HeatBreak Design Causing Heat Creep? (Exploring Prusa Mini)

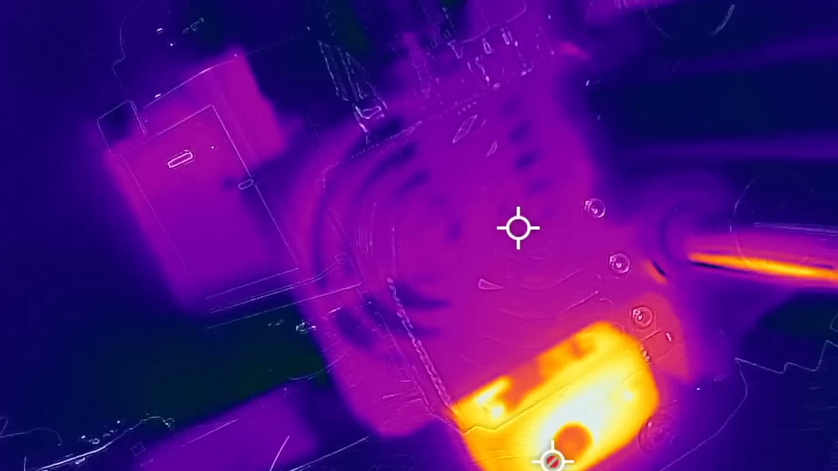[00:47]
using the Flurcam and then swap it over to the Bontech and test it out to see if we're able to see any differences.
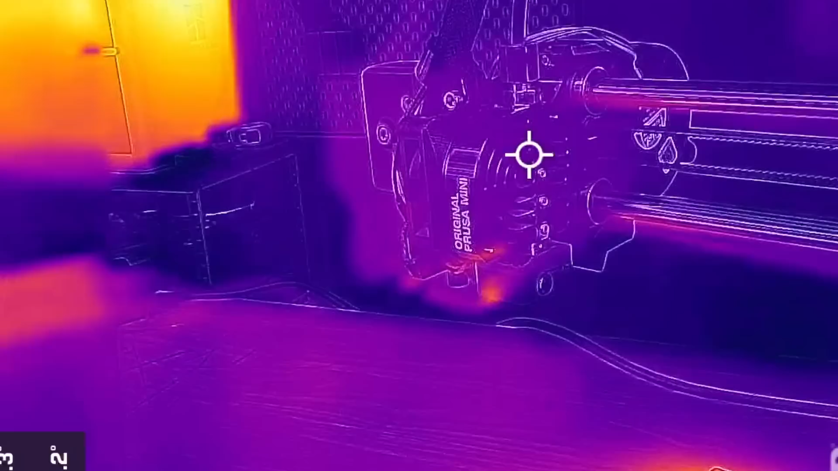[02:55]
Next I busted out the FLIR cam and set the hot end temperature to 230 Celsius.
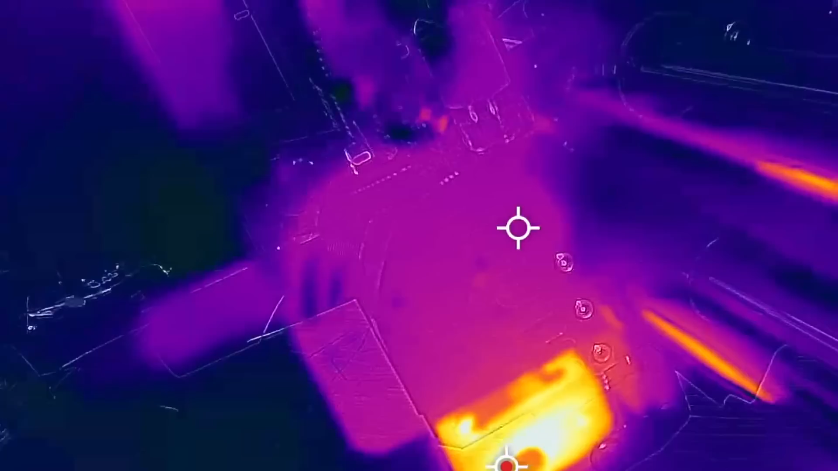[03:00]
I let it reach temp and sit for a few minutes but with the heat sink and heat sink fan pulling heat
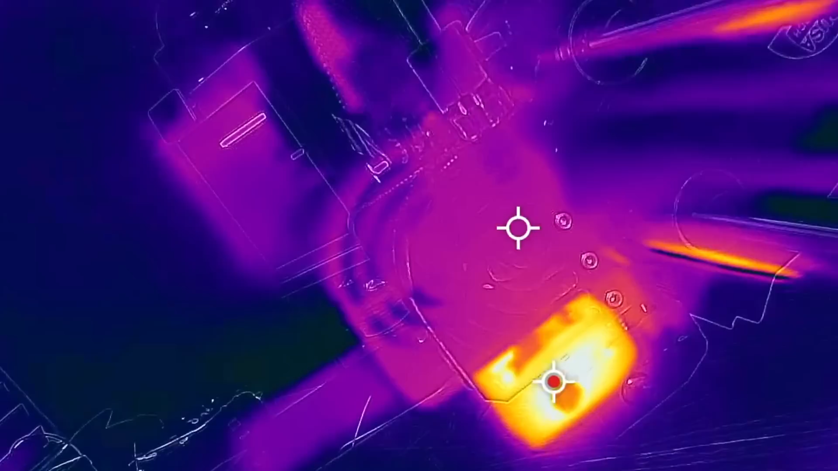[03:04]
away it was difficult to see any form of heat creep happening. So I loosened the three set screws holding the
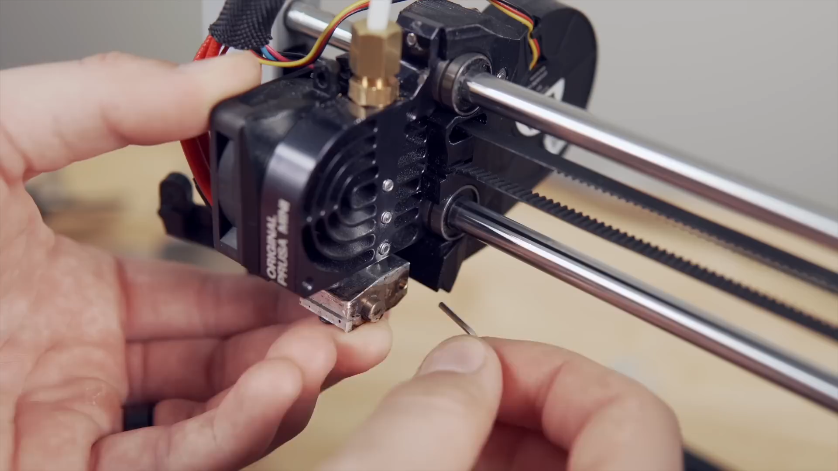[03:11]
heat break in place dropped the heat break with the heater block out
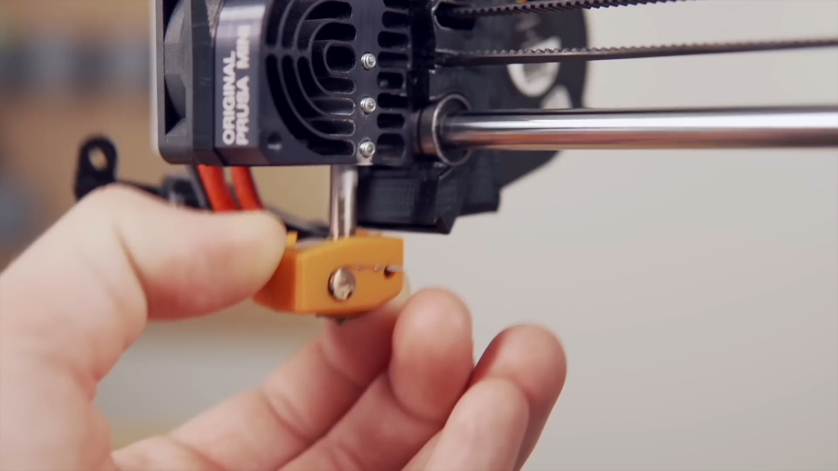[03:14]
and then set the temperature once again to 230 Celsius.
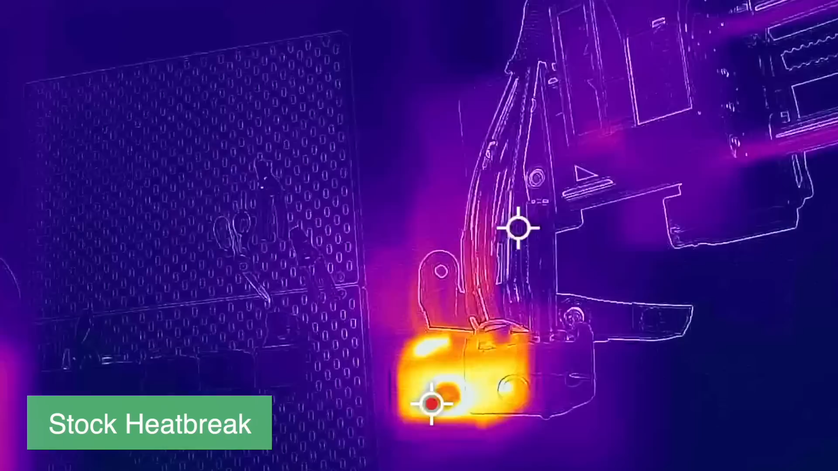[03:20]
This made it much easier to see what was going on because there was no heat sink or no active cooling fan pulling heat away from the heat break and it quickly warmed
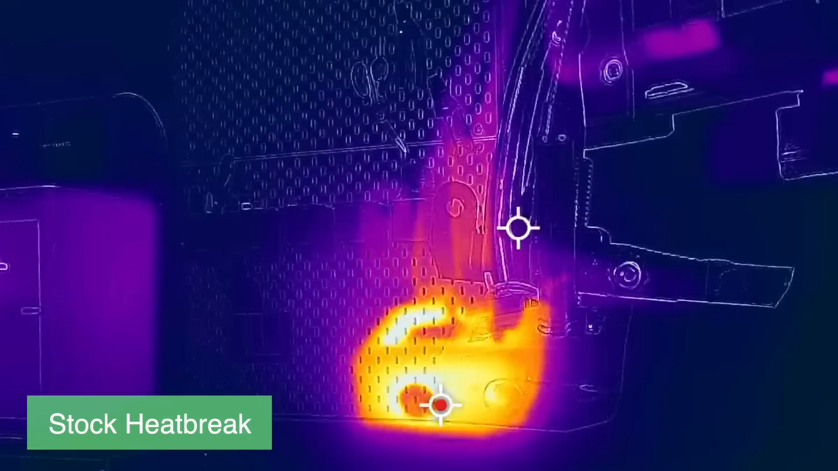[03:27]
up to right about the point where the threads are on the heat break and then after about another minute the heat had crossed over those threads and you can see the rest of the heat break sort of glowing
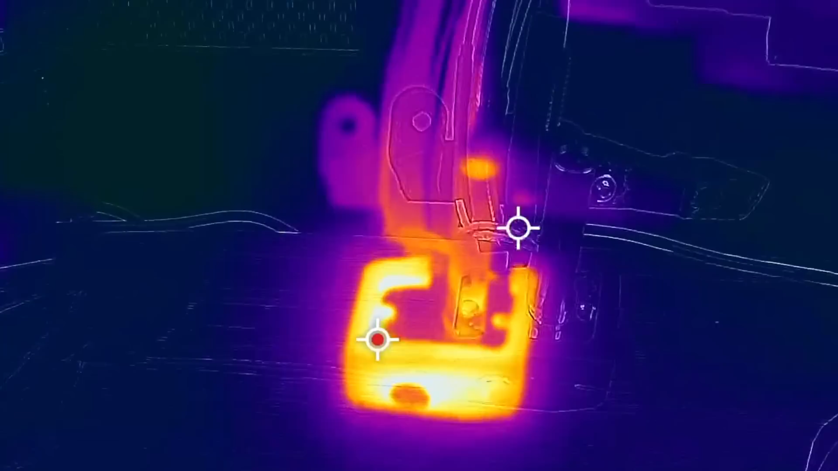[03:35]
in a very similar or close to temperature that the rest of the heat break and heater block was in.
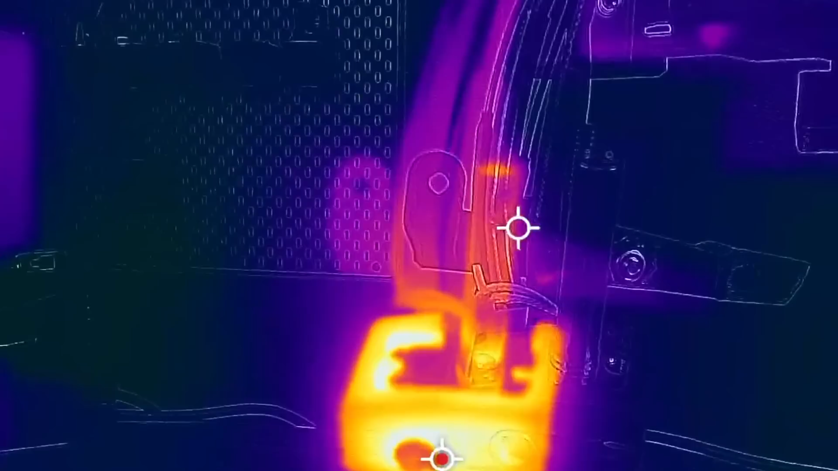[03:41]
Now it was time to install the Bontech heat break.
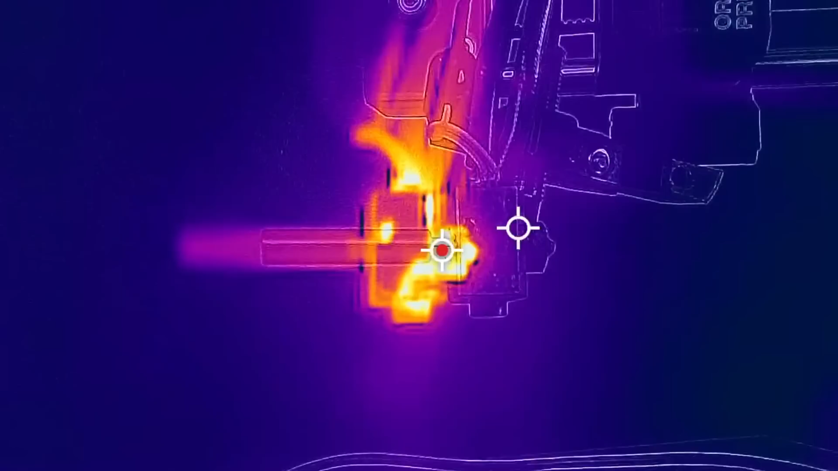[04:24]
Heating the hot end once again at 230 Celsius it initially looked very similar with the Bontech heat break but I was very quickly
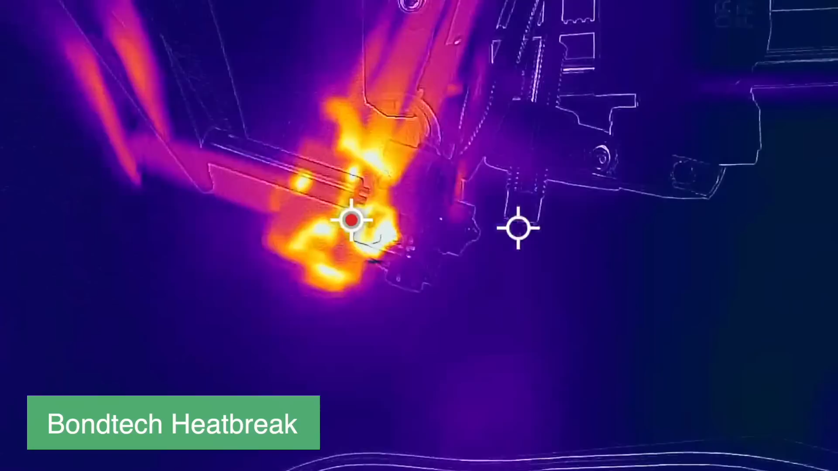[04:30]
able to see that the heat was having a more difficult time crossing over the threads.
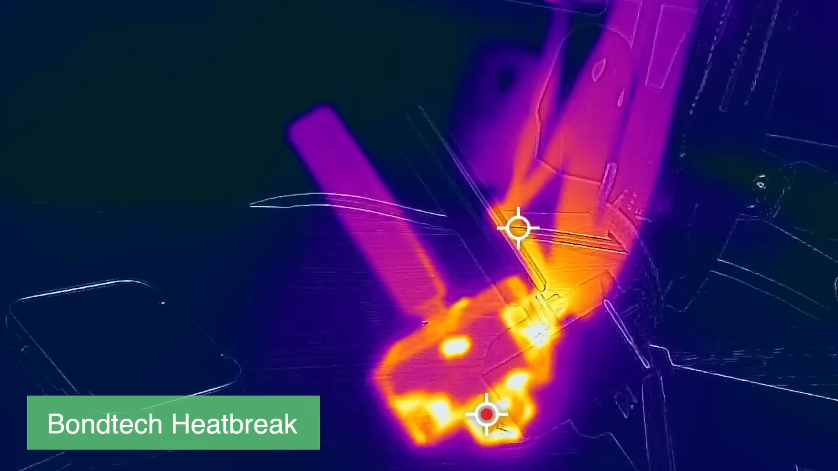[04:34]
The stock Prusa heat break has large threads that go all the way up to the smooth portion of the heat break while the Bontech has a much
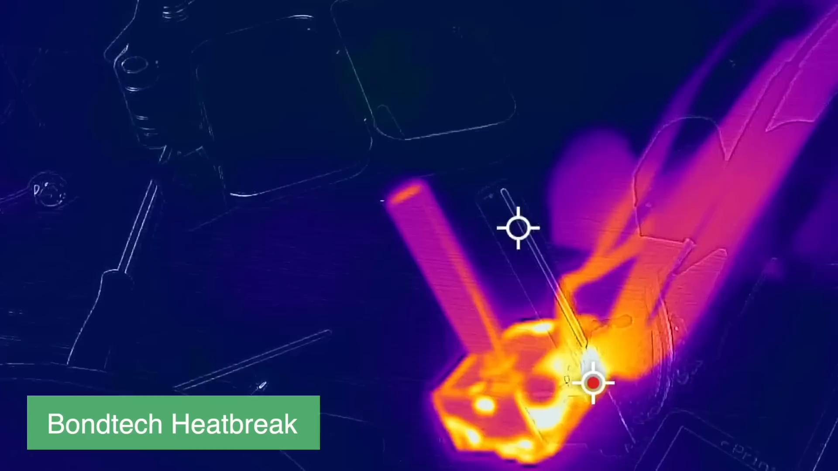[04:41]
smaller meeting point between the threads and the rest of the heat break to divide the hot zone and the cold zone up. With the thermal camera and seeing both in front of me it was clear to see that the Bontech design of
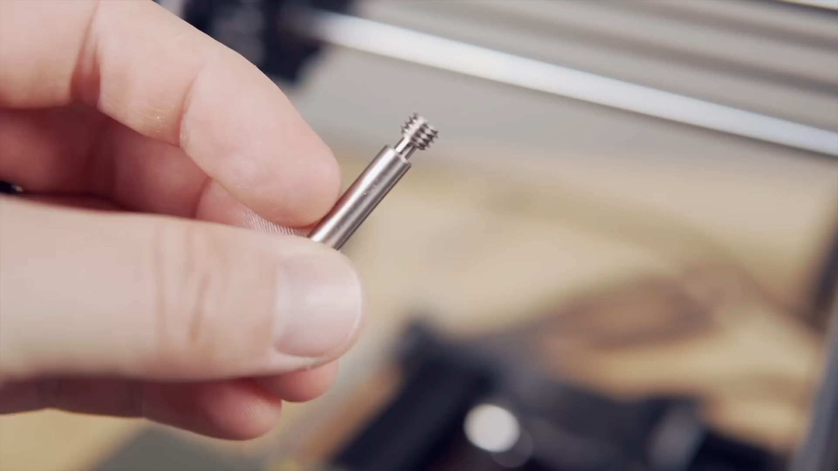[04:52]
having less metal between the cold zone and the hot zone instead of having the exact same width was definitely a
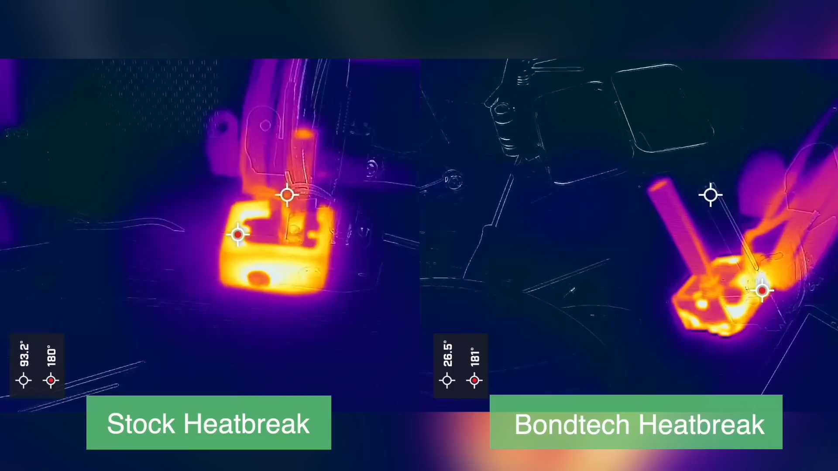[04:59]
superior design and the heat had a harder time crossing over into the cold zone. After adding thermal compound to the heat break and installing it into the heat sink I ran the exact same two prints using the exact same g-code.